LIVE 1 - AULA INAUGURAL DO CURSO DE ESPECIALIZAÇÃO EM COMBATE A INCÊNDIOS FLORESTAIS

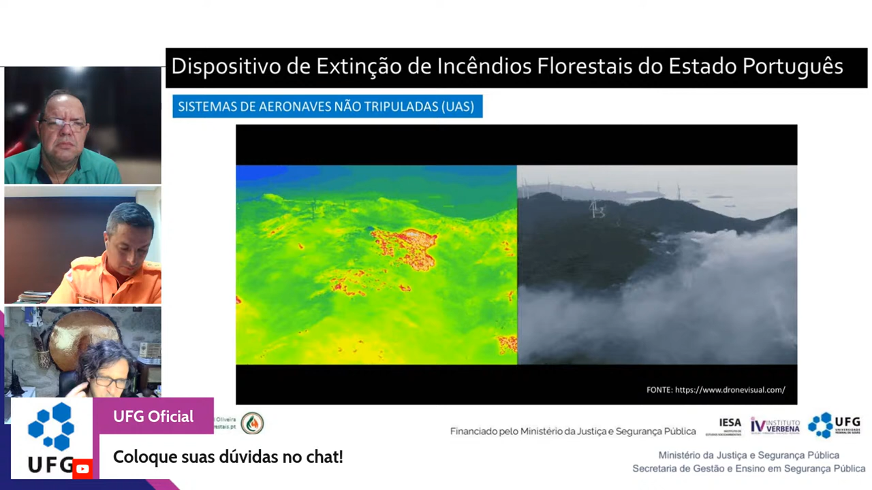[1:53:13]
de memória não me lembro como é que se chamam, mas depois com o coronel, com a ajuda do coronel, creio que nos esclarecerá, que nos permitem identificar as situações mais críticas num incêndio através de câmaras térmicas e fotografar,
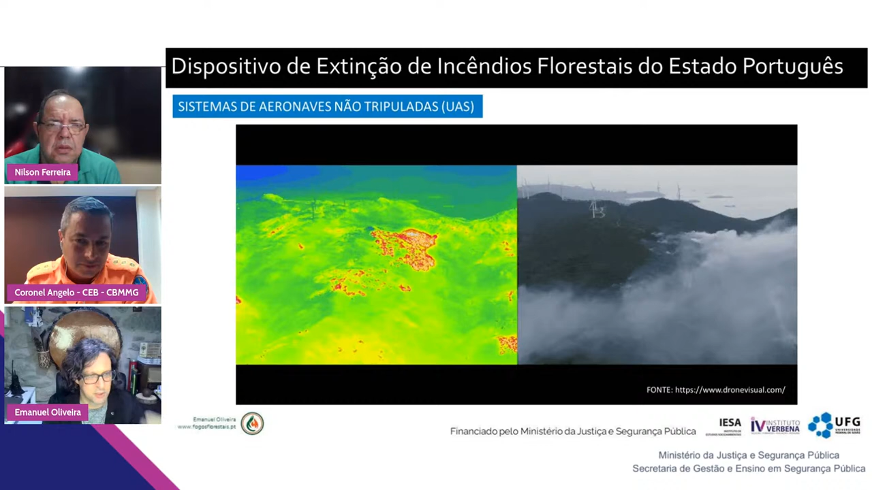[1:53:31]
georreferenciar através destes equipamentos. Podemos passar, por favor? E temos equipas especializadas para trabalhar.